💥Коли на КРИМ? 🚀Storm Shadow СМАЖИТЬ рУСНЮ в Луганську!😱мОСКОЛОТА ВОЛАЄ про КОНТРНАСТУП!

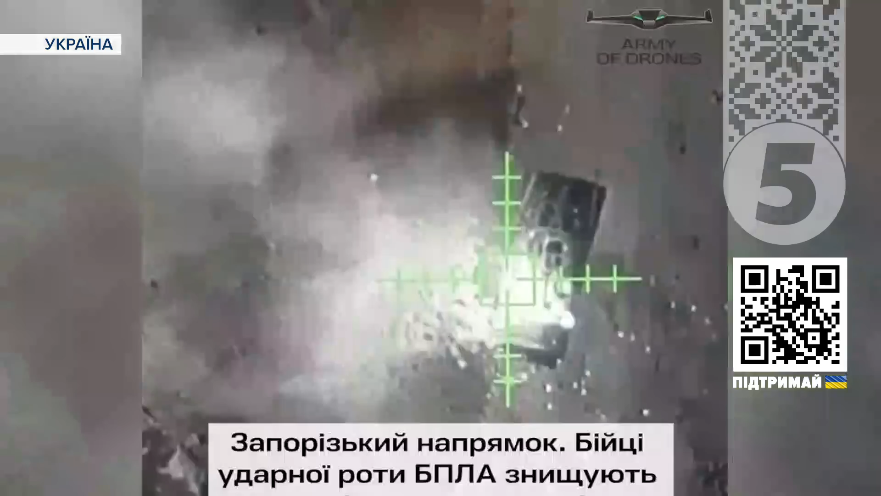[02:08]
а ще зенітно-ракетний комплекс «Бук». Мінцифри звітують, мають рекорд роботи армії дронів.
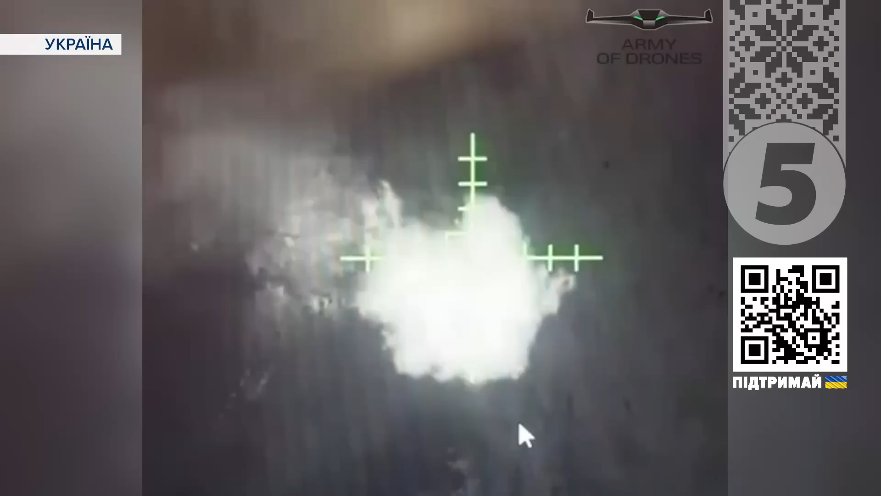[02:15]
Лише за один виліт у ворога відмінусували два панцерники.